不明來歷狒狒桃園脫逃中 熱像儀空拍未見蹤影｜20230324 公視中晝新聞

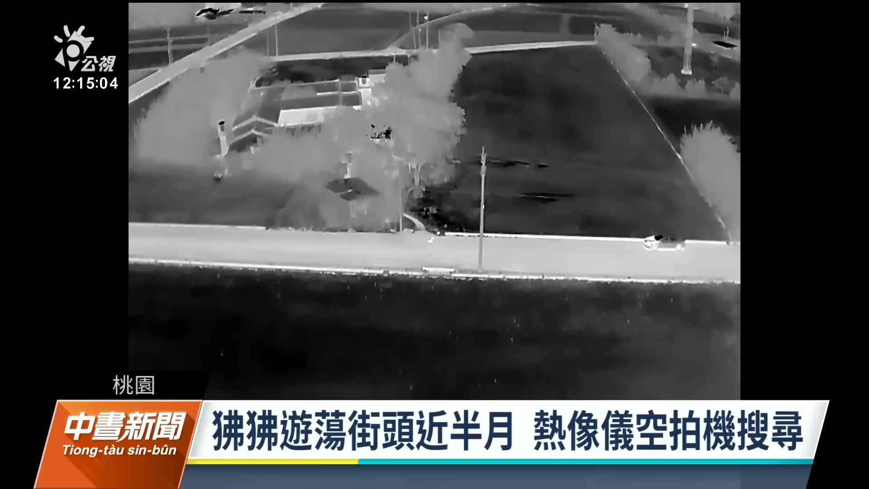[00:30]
這隻在外面的沸沸竟然出動熱像儀空拍機為空中來找以